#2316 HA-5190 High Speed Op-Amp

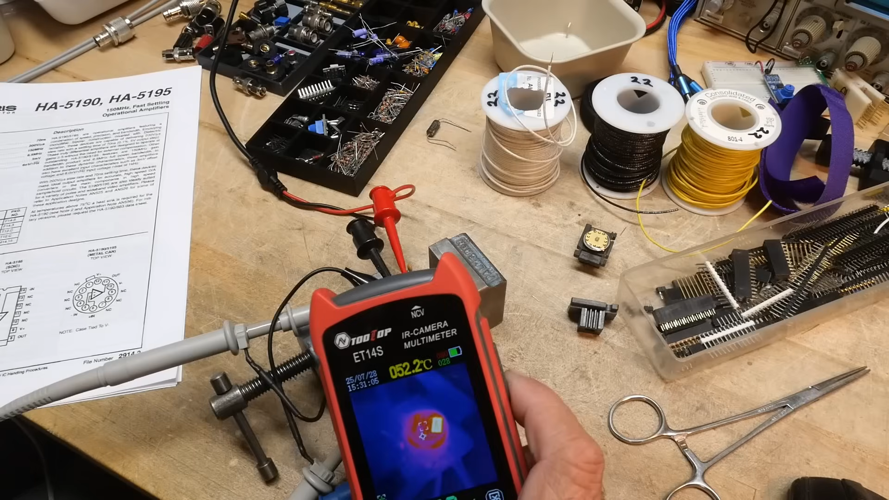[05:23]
all right let's measure how warm this thing gets uh case temperature is 42 c 42 c there's a little white tag on
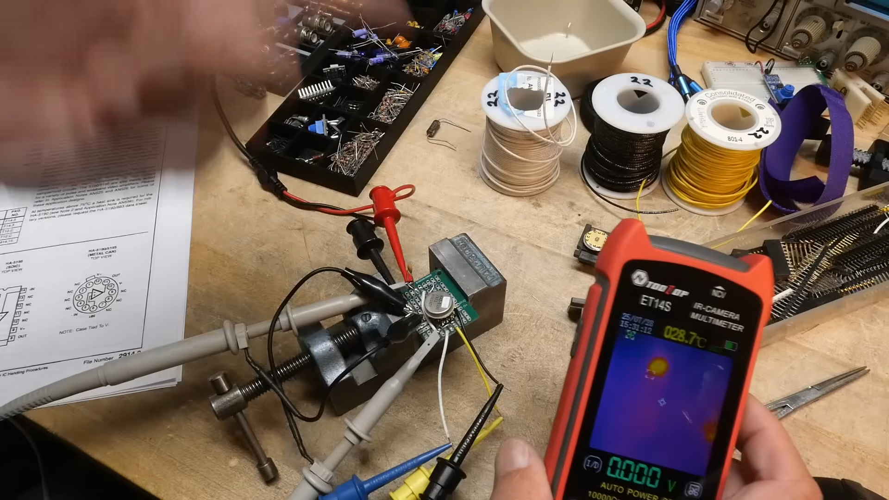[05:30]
On screen: spot 28.7°C
there that's yeah you have to ignore that white tag but i can put the crosshairs wherever i want to measure so like
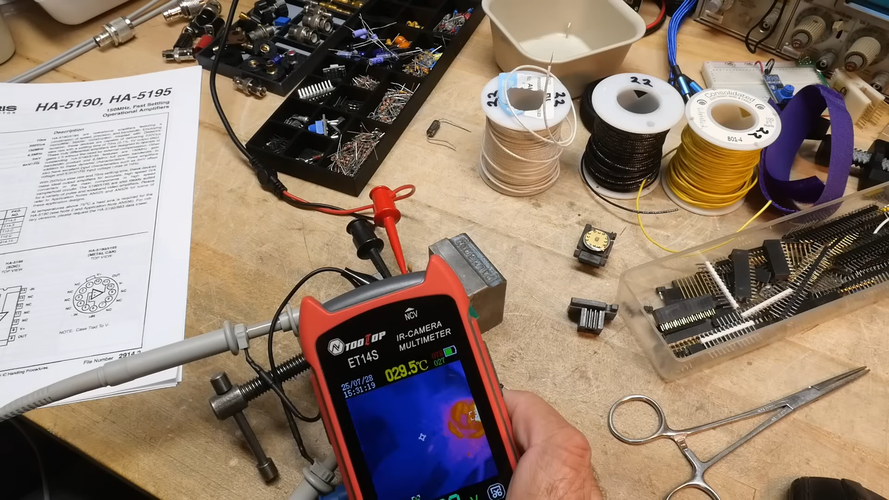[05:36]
over here it's measuring 29 c and on the actual part it's measuring 44 c so it gets toasty all right that was chip of the day a uh ha 5190